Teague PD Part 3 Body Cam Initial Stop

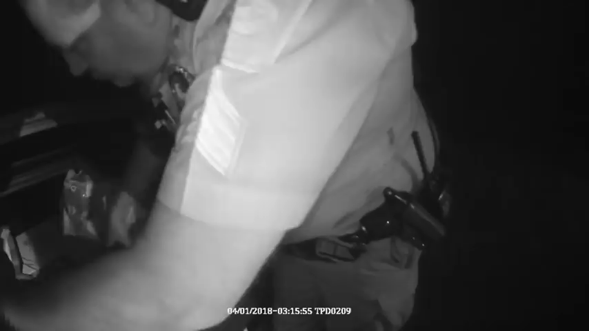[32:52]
He has the Freedom things on them? Yeah, on the dash of Freedom magazine.
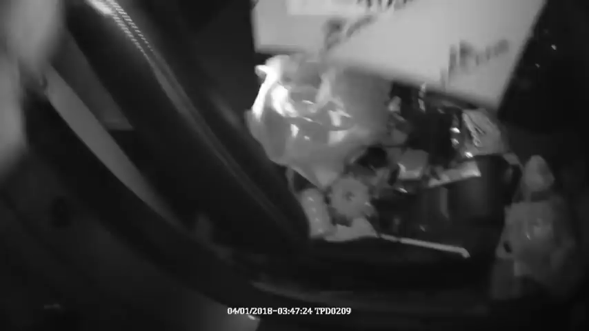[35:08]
Drill. Floodlight. Is it two floodlights?